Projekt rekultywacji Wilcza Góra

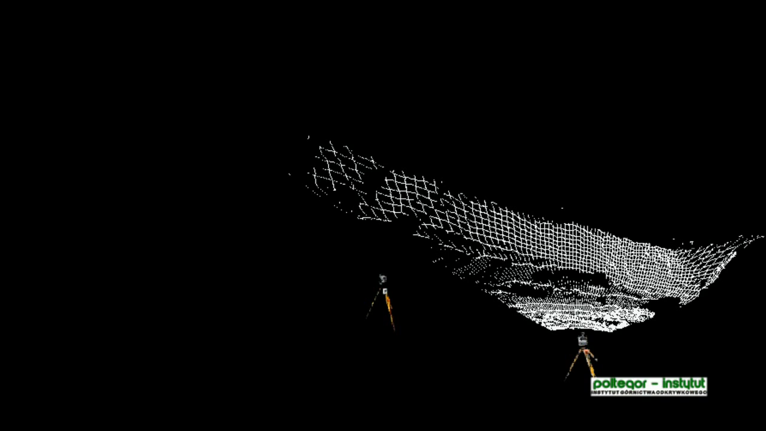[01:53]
Dzięki pozyskaniu obrazu z kilku wzajemnie zorientowanych stanowisk nawiązanych do globalnego układu
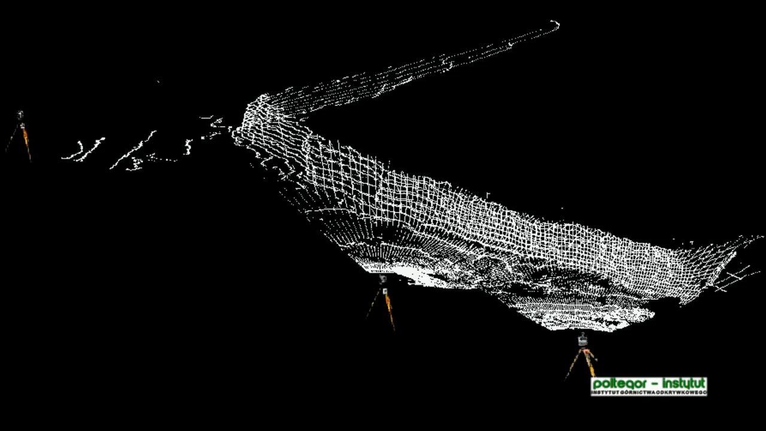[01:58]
odniesienia uzyskujemy obraz interesującego obiektu eliminując białe plamy.
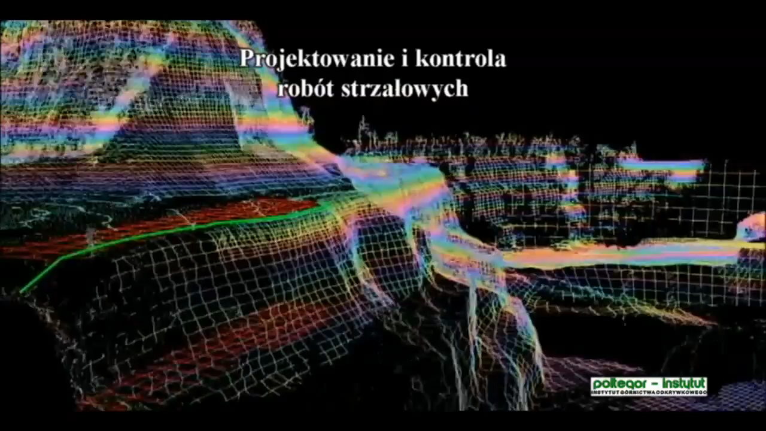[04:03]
Pomimo zastosowania odpowiedniego ładunku drgania mogą być większe niż wynikałoby to z modelu propagacji.
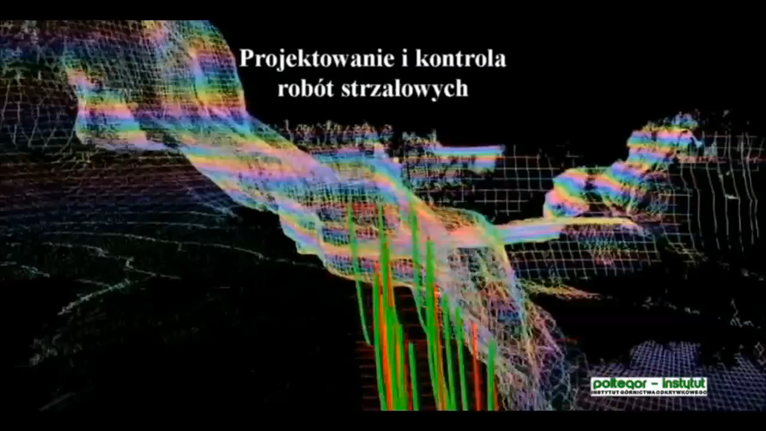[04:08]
Przyczyną takiego stanu rzeczy mogą być parametry geometryczne otworu w stosunku do ociosu.
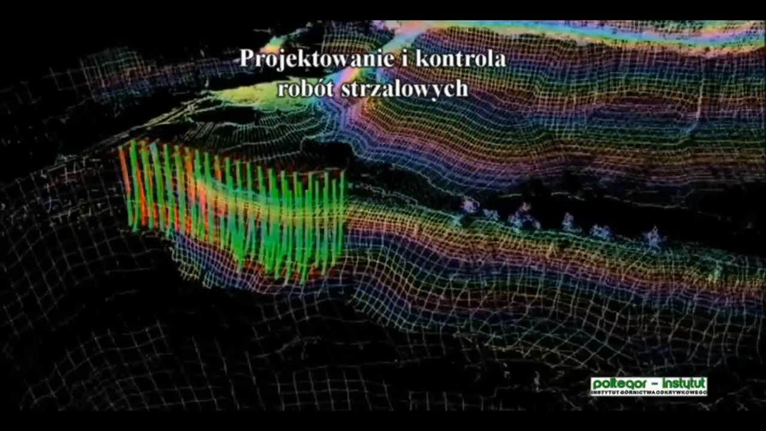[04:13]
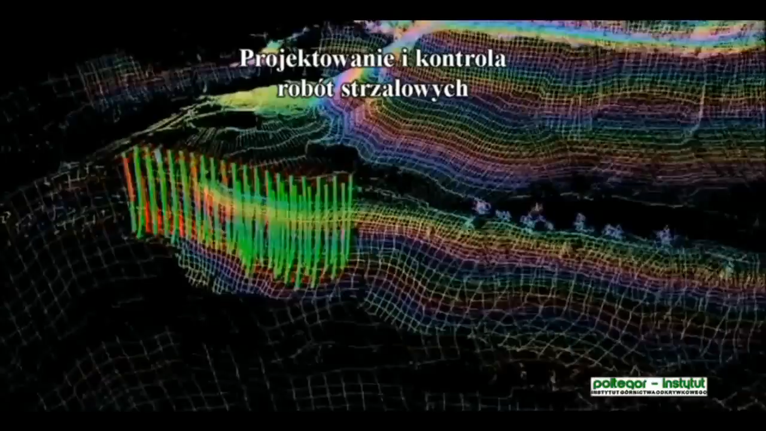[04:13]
Wielkościami wpływającymi na zwiększoną emisję drgań są zbyt duże zabior i przewiert.
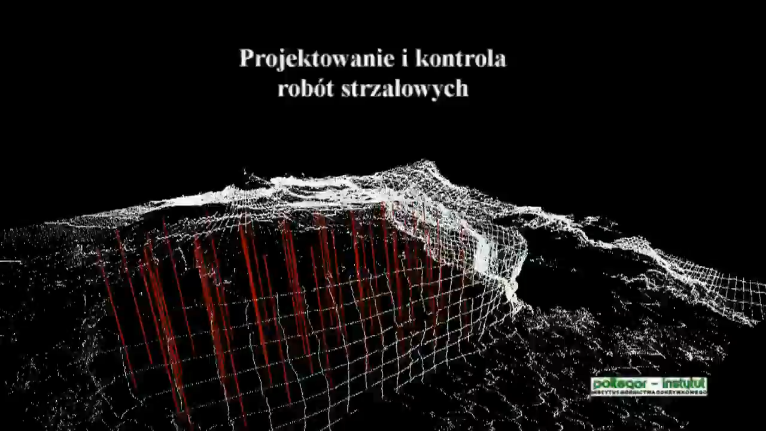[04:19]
W celu kontroli wykonanych otworów zaleca się skanowanie ociosu przed odstrzałem,
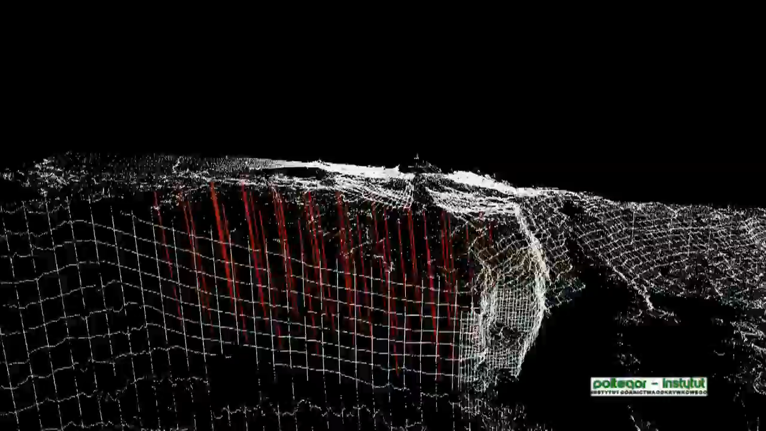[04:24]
a następnie takie wytyczne otworów, aby wielkość zabioru była na założonym poziomie.
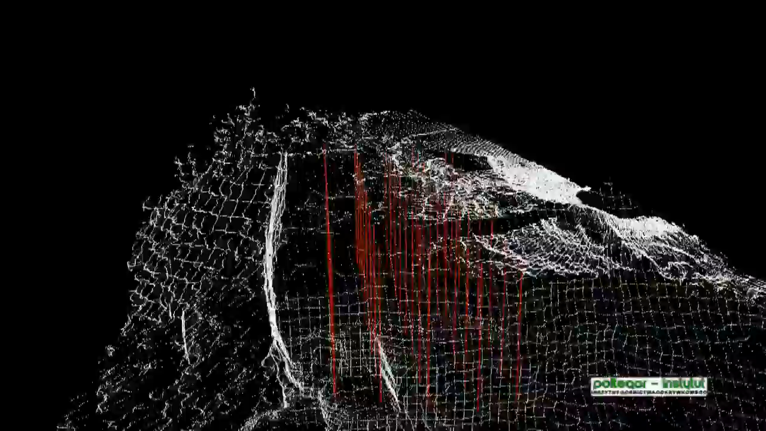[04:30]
Po wykonaniu otworów należy przeprowadzić ich profilowanie w celu uniknięcia zbyt dużego lub zbyt małego zabioru. Zabior mniejszy niż określony przez rzeczoznawcę może skutkować zbyt dużym rozrzutem odłamków skalnych.
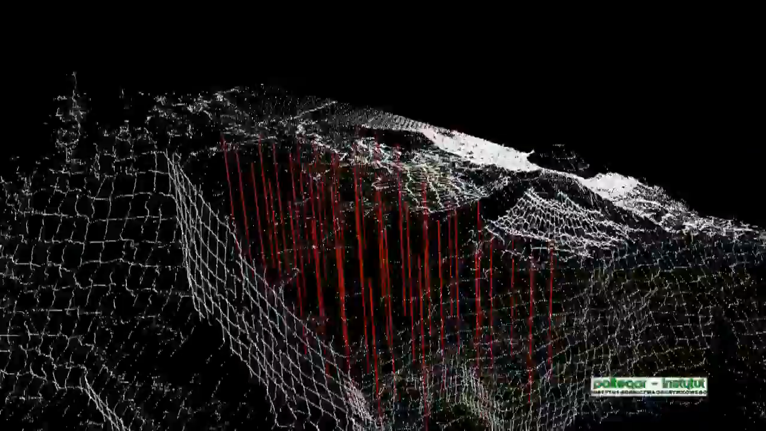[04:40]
Większa wartość zabioru oraz przewiertu negatywnie wpływa na emisję drgania parasyjsmicznych.
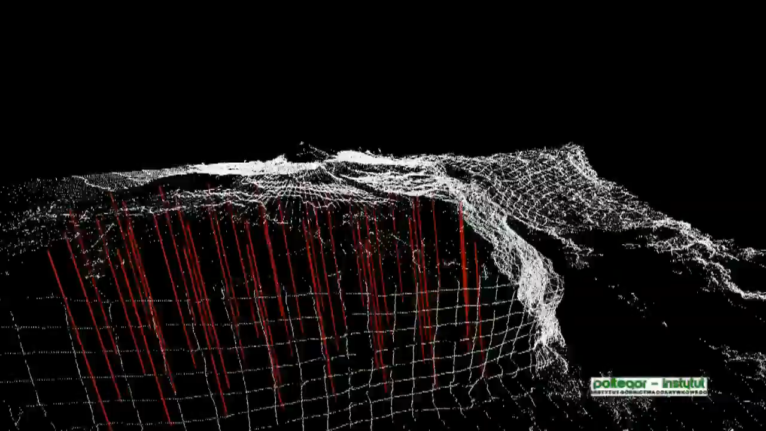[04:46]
Dzięki precyzyjnemu rozmieszczeniu otworów strzałowych oraz kontroli ich przebiegu po
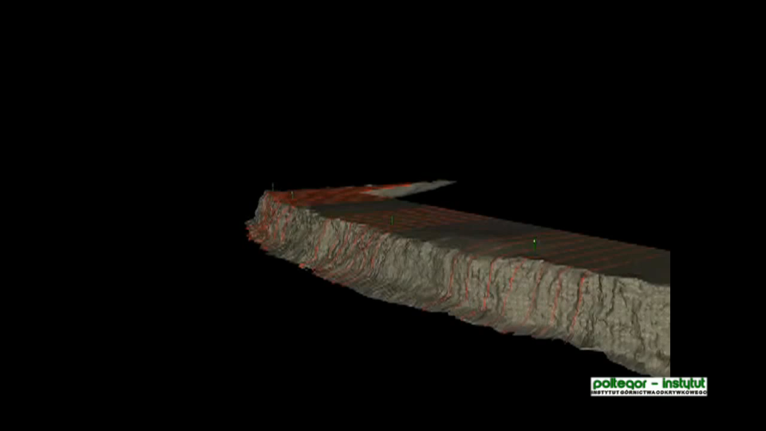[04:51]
odwierceniu możliwe jest zminimalizowanie skutków odpalenia materiału wybuchowego.